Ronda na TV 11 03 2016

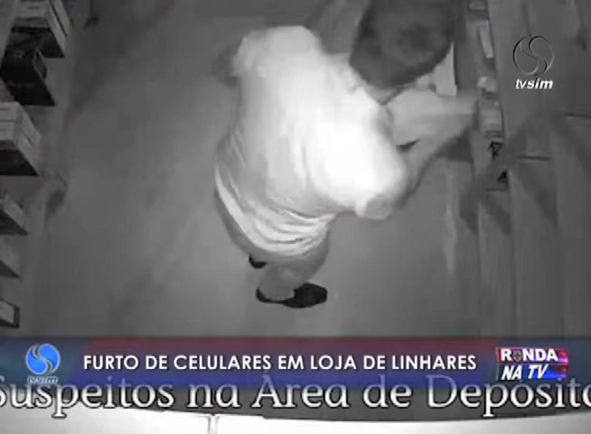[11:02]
Após o furto, os bandidos saem tranquilamente da loja de departamento e seguiram em direção ao centro de Linhares.